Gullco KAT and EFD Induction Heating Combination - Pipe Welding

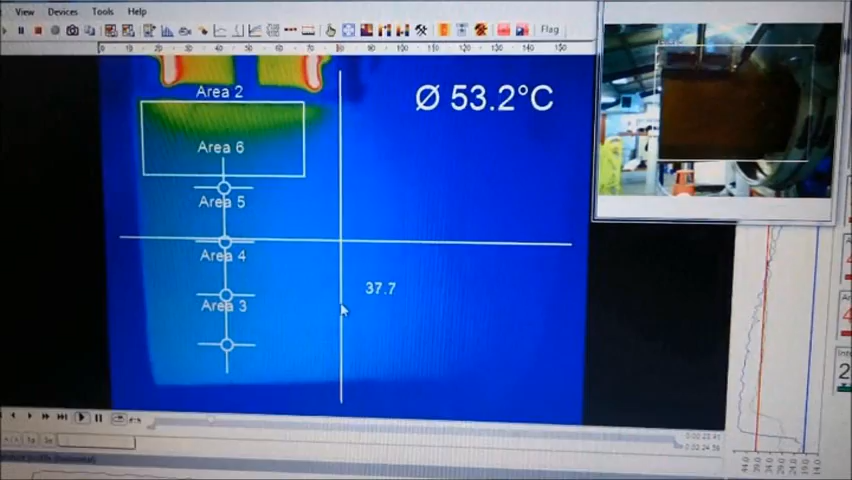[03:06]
So this video will show you actually a recording of the computer screen that we're running the thermal imaging software on.
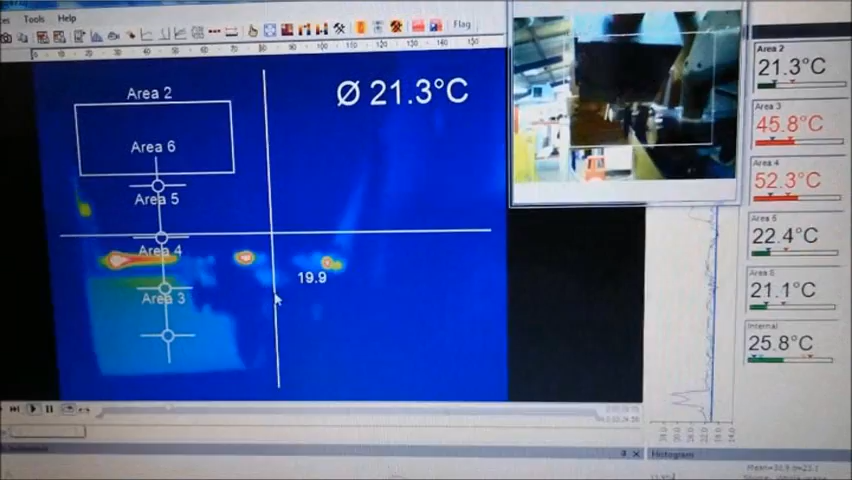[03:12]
On this side, in this window, you can see the real video image,
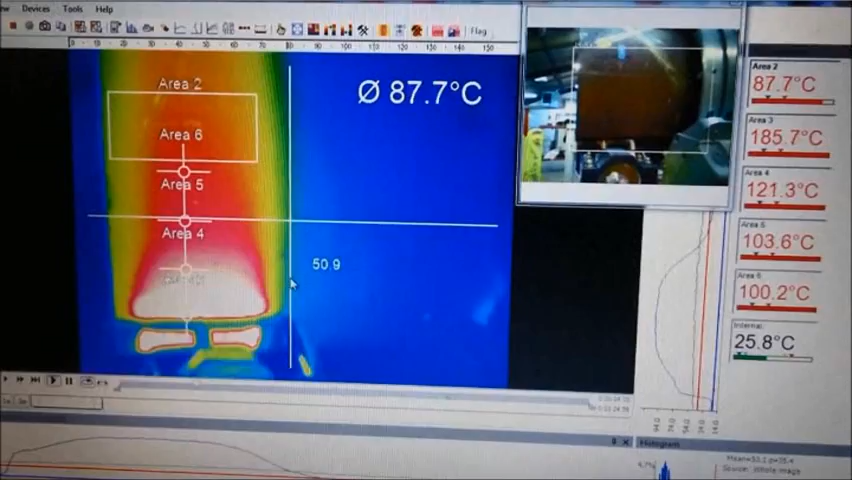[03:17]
or normal video image, showing the pipe and the ring.
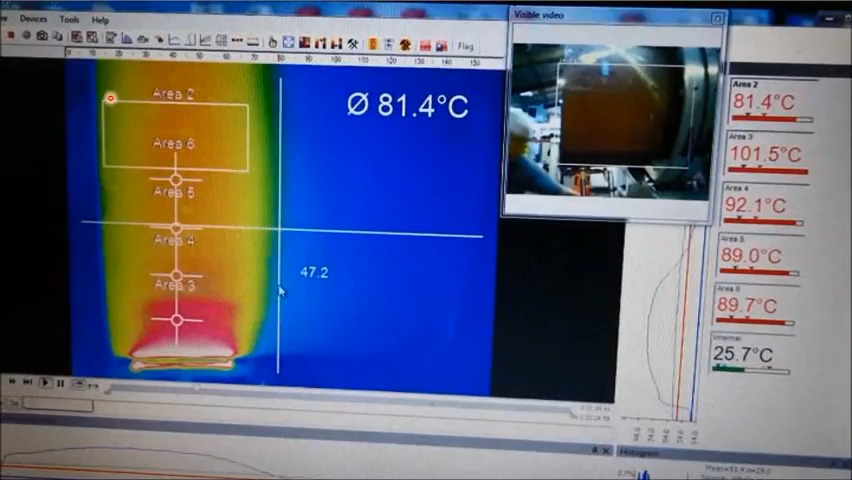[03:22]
This main area is a thermal image. This one is showing the temperature in this window. Here.
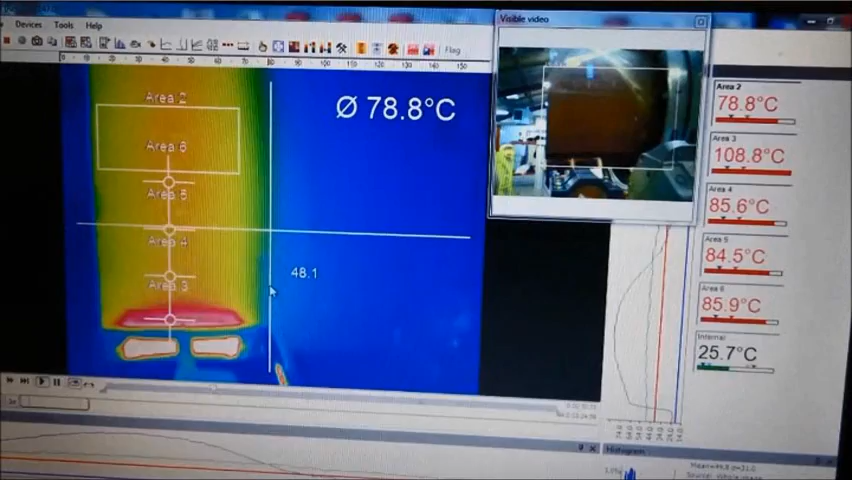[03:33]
And on the right side, we can see the temperature displayed in area 2, 3, 4, 5, 6.
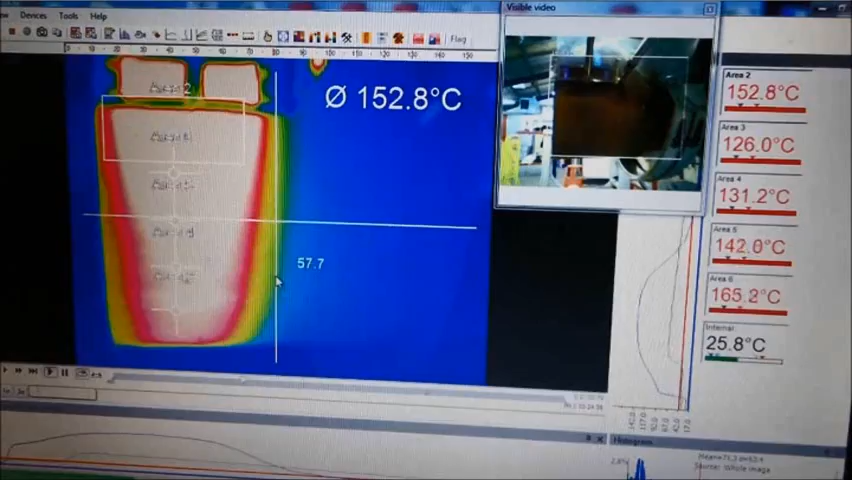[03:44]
So we've gone by one time with the coil, and we can see that,
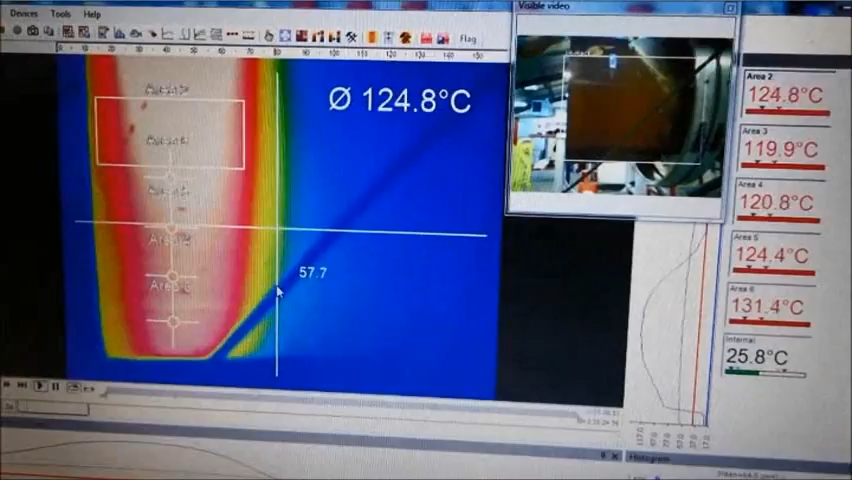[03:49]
if I was fast enough, you can see we exceeded 180 degrees directly behind the coil.
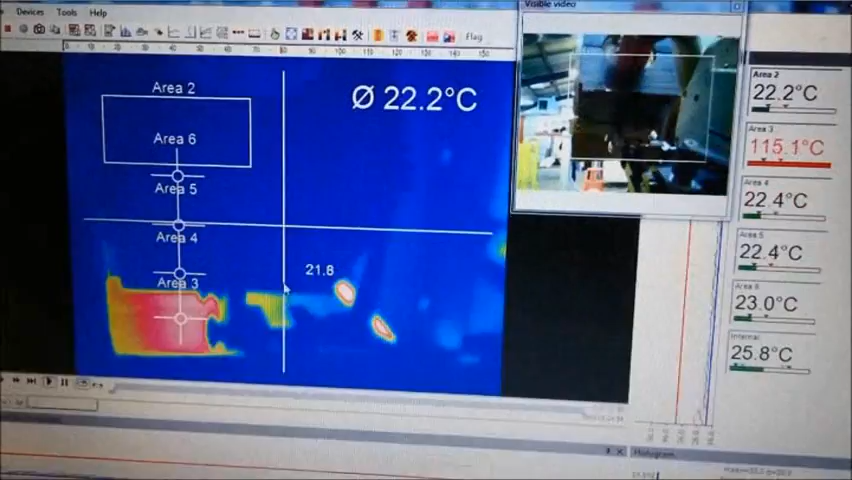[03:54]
And now with time to soak in a little bit of conduction, then we're left with a residual heat around 80 degrees.
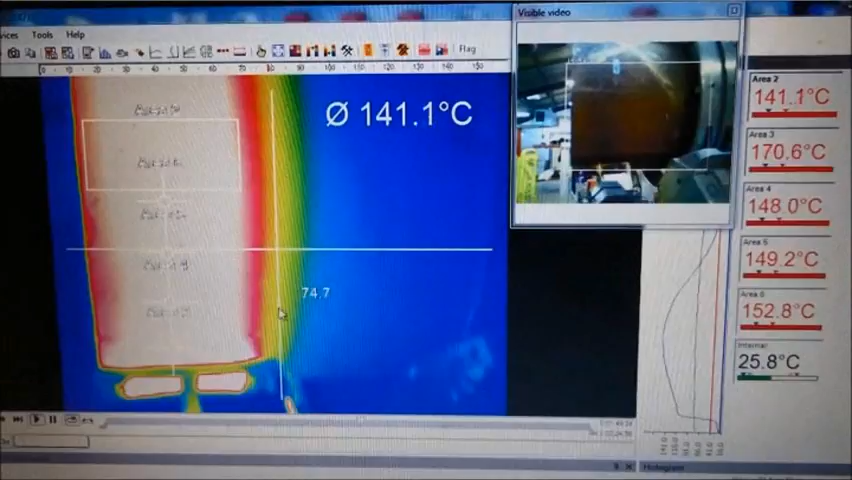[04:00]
And now we come back.
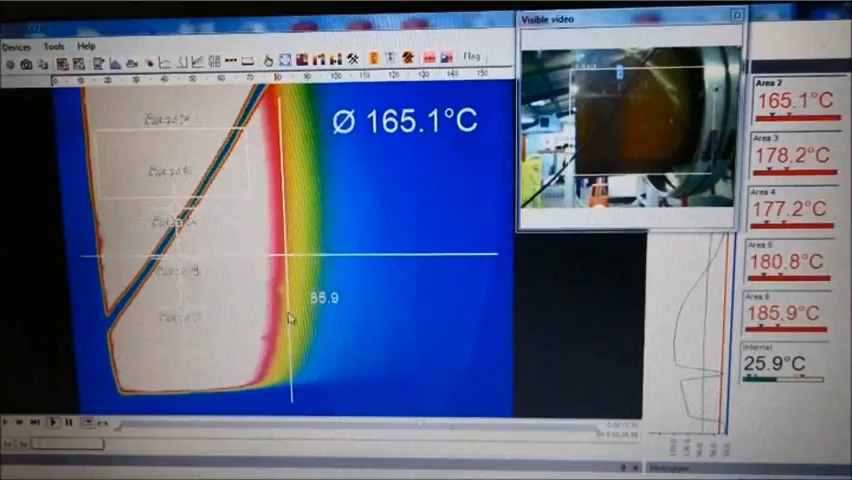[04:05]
Remember, we're only doing 180 degrees rotation here. So we're going down to the bottom, stopping, and then returning.
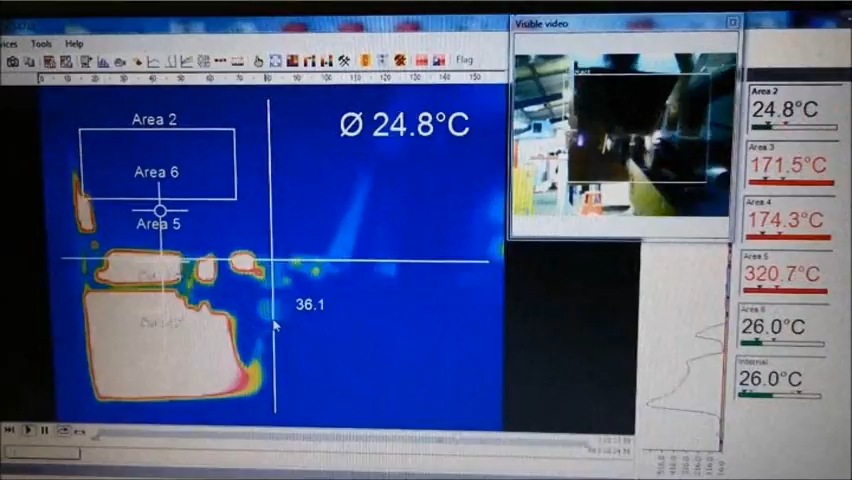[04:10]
And now our peak went over 200, and the residual heat around 120.
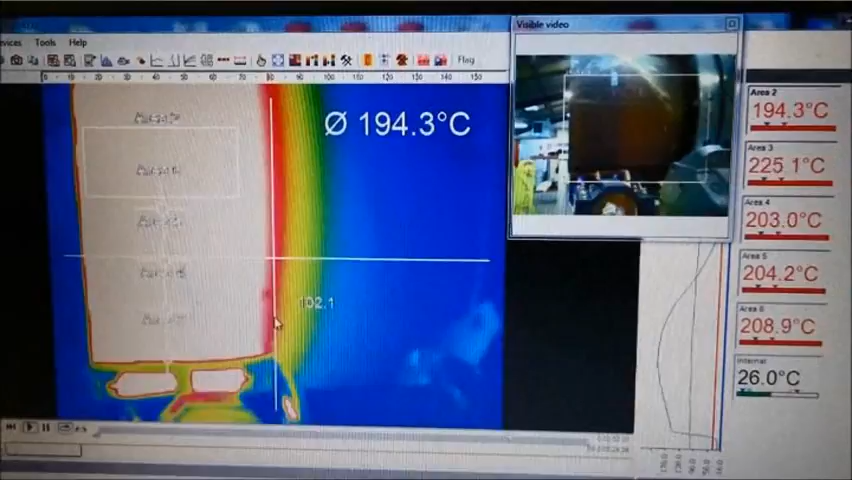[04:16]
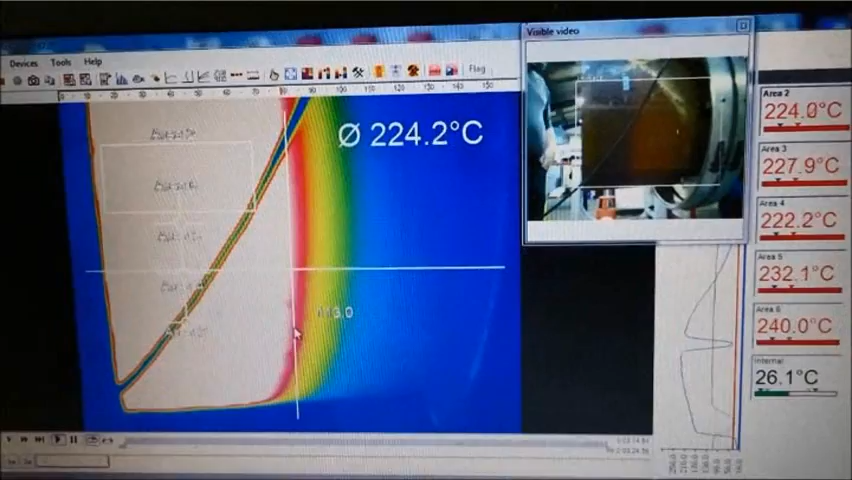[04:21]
And now I've speeded the video up, because, well, I don't want to bore you. This is the third, fourth pass is residual heat. Again, it's risen, and now 170 plus, and on the pass 5, around 200 degrees, and on the last pass, pass 6.